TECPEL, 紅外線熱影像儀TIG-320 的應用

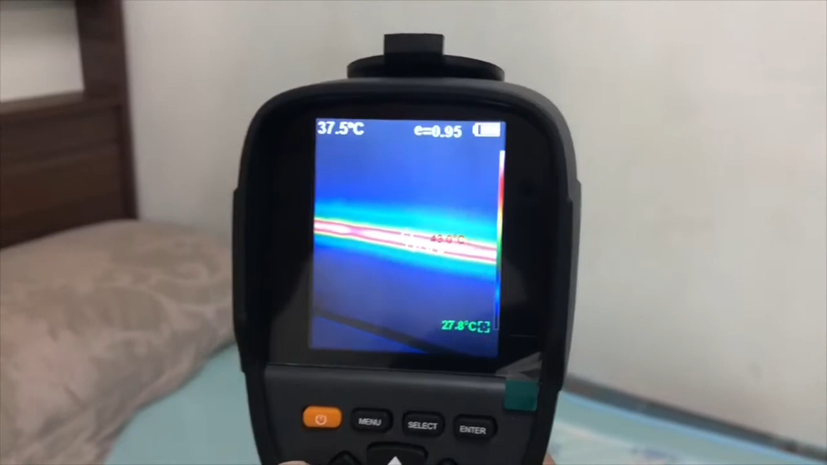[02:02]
On screen: spot 37.5°C
看得到這邊的話你看這個熱水管稍微有一點斷掉
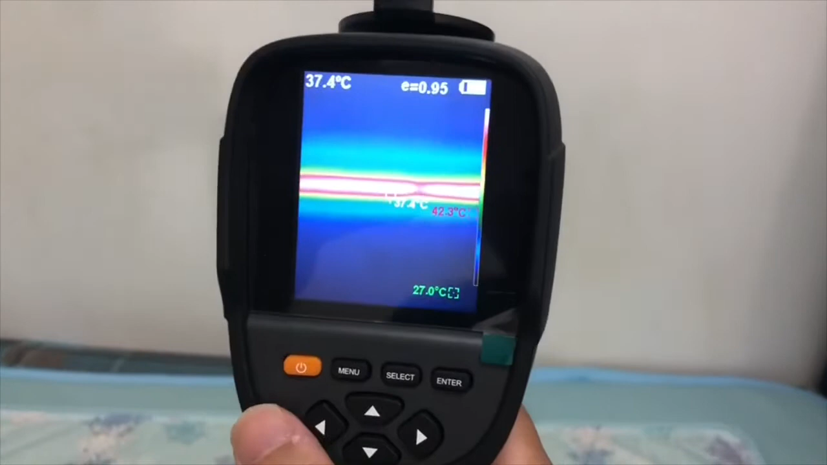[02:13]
On screen: spot 37.4°C
表示這邊略省一點或這邊有一個固定漆在這邊這邊也可以看得到這個熱水管線這邊也有一個這邊也有一個